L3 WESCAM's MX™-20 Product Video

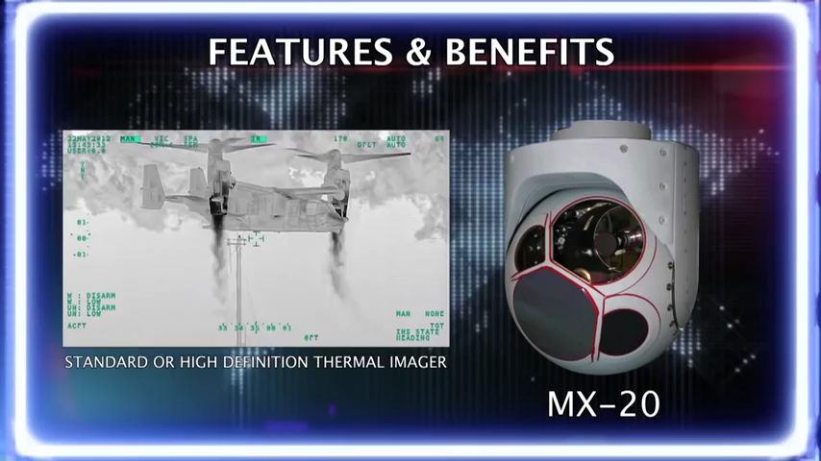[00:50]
daylight continuous zoom TV, daylight spotter,
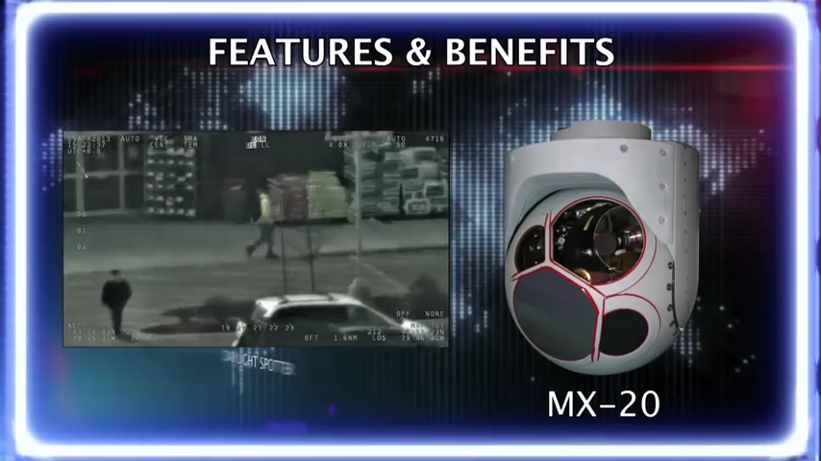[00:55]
low-light spotter TV, laser rangefinder, and up to two laser illuminators.
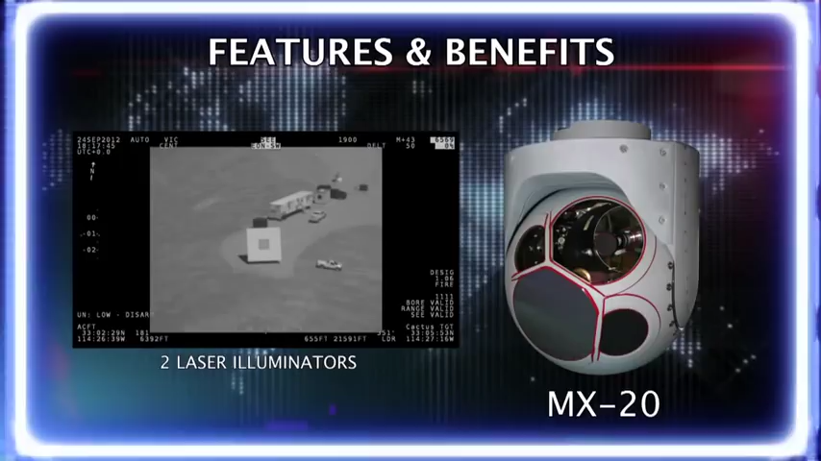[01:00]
As missions intensify, frontline users are finding the need for higher resolution EO-IR
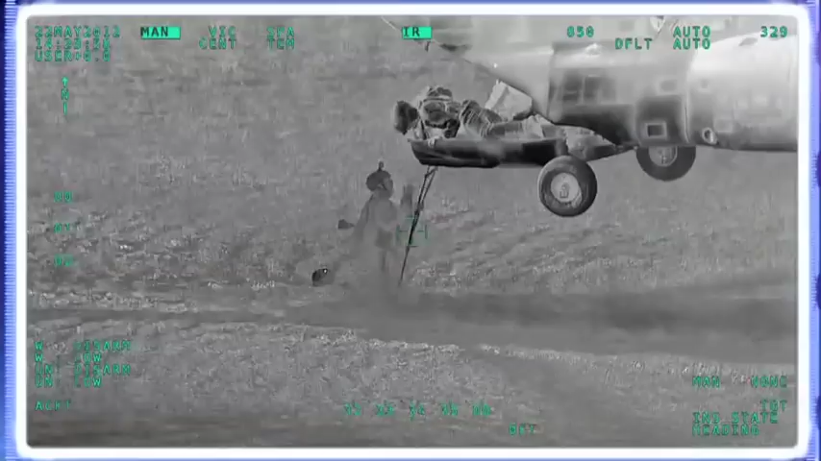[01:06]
technology to perform surveillance and observation tasks.
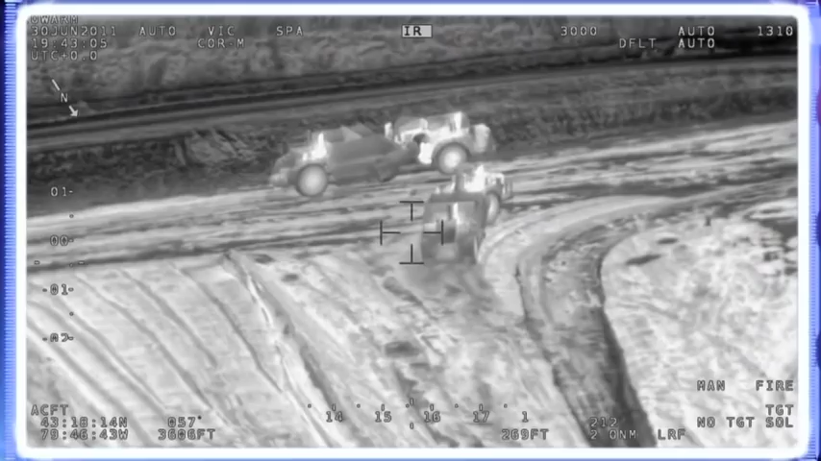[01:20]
True HD cameras True HD cameras Superior HD imaging resolution
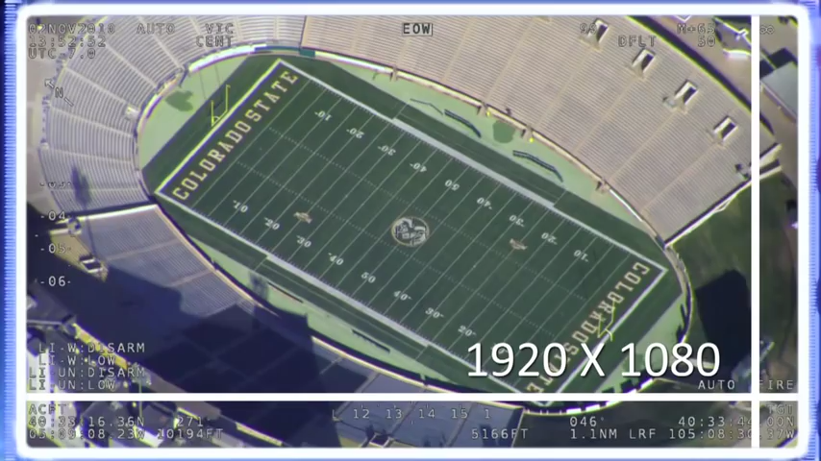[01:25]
from EO and IR cameras Fully digital Easily converts to analog to ease legacy integrations
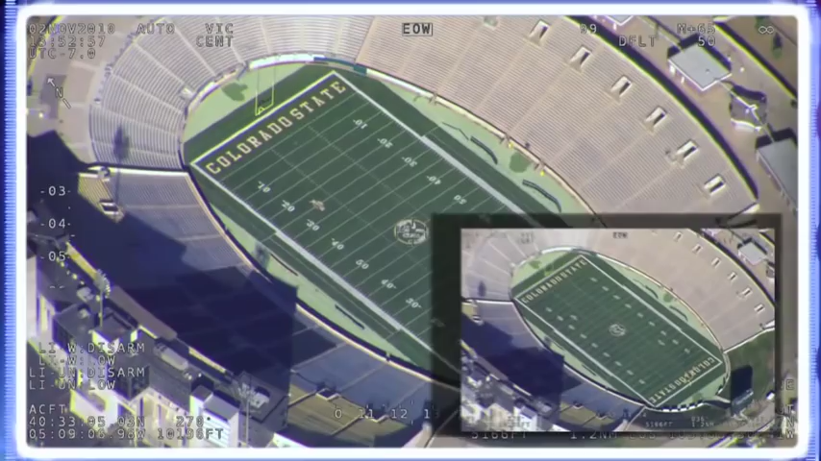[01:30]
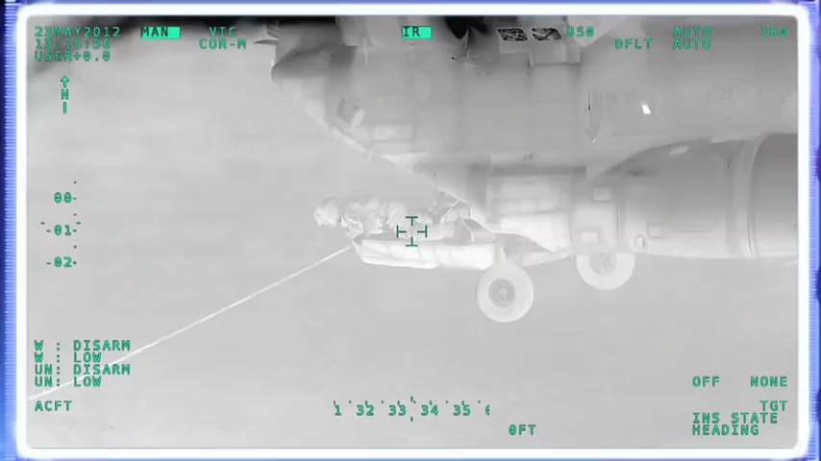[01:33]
Enhanced local area processing In addition to the MX-20's industry-leading HD technology,
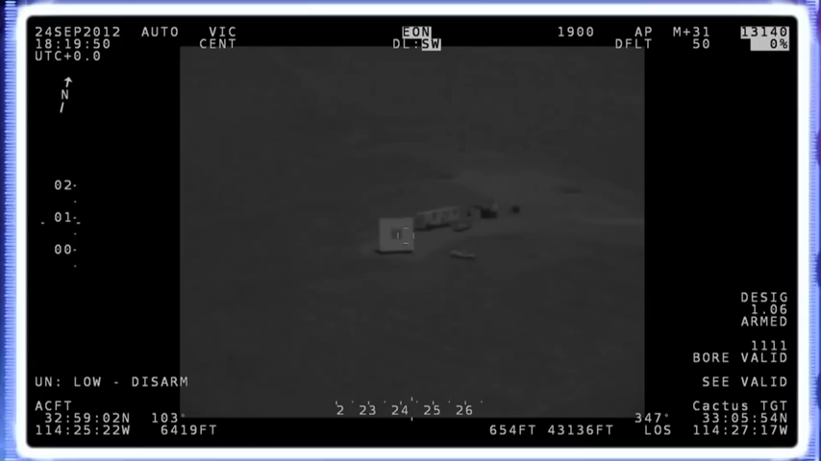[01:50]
The system's high-speed on-turret processing and advanced signal processing algorithms provide increased standoff range,
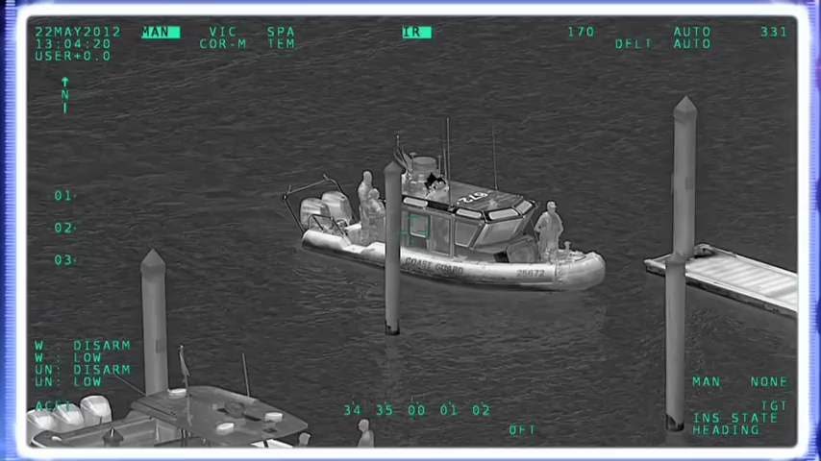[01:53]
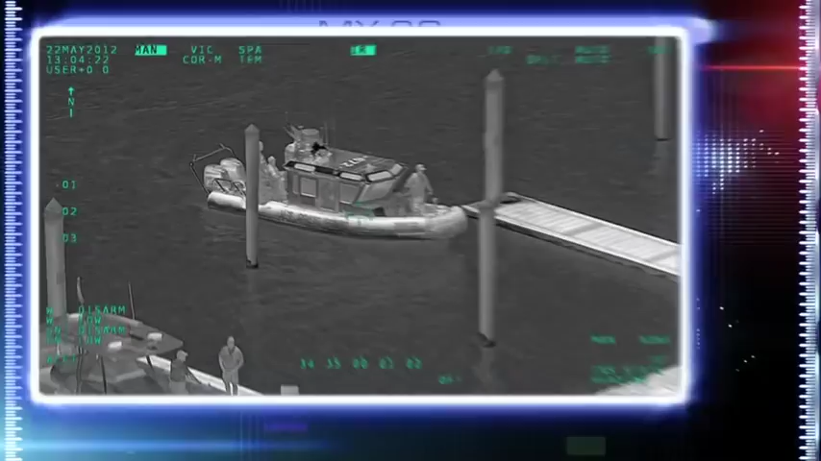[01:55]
improved feature recognition, and maximum haze penetration.
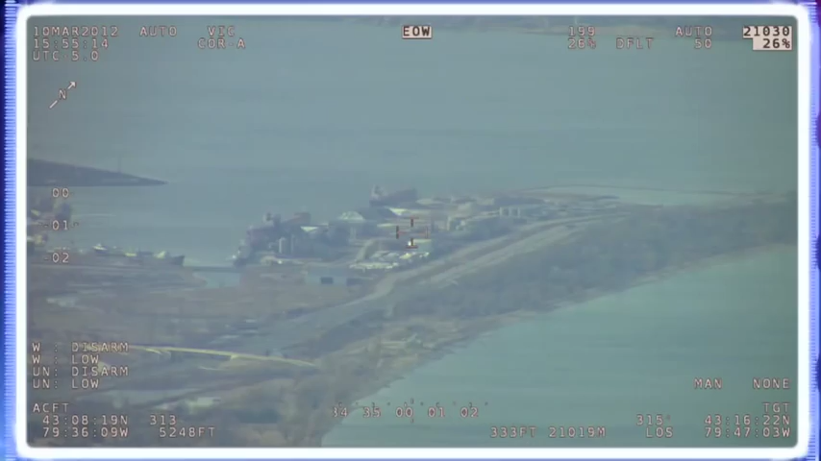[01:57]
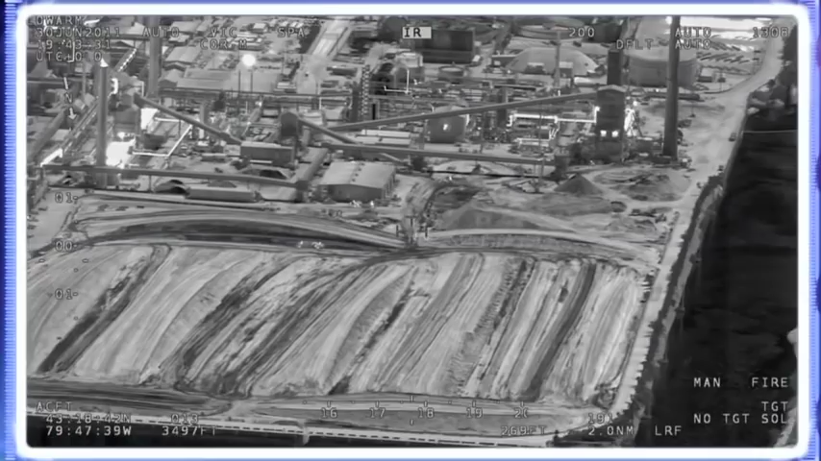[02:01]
Solid-state IMU inside technology,
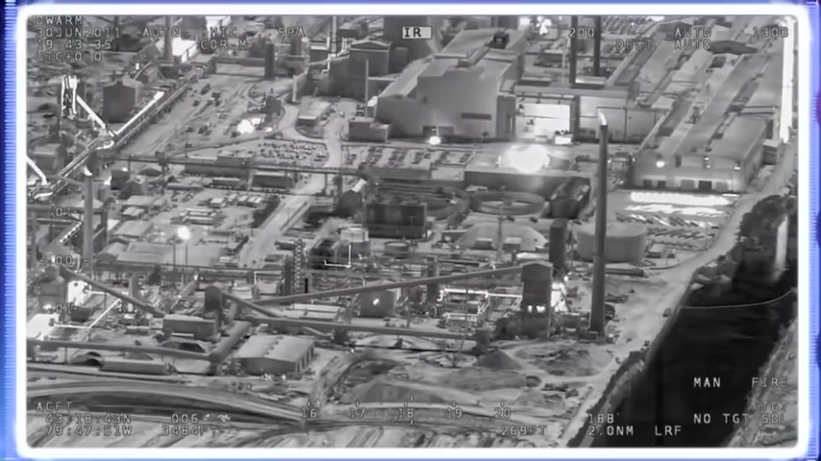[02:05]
five-axis stabilization Whether nose, wing, or belly mount, or a recessed side mount requiring installation,
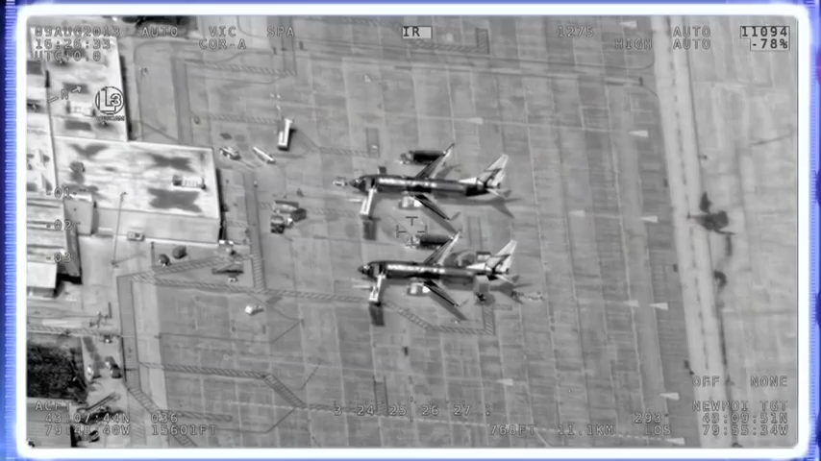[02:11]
stabilization performance is not affected as turrets with the MX series do not require external isolators.